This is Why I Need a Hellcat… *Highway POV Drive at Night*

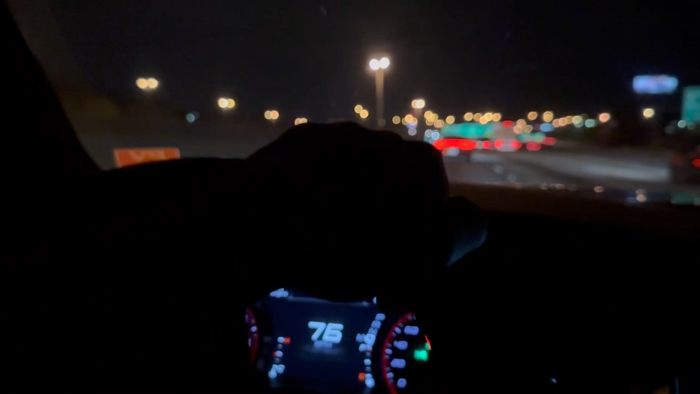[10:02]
the cameras off, but all of a sudden, I just see cars flying, bro. So, I'm trying to catch it. Look. Oh, shit. Oh, shit. Oh, shit.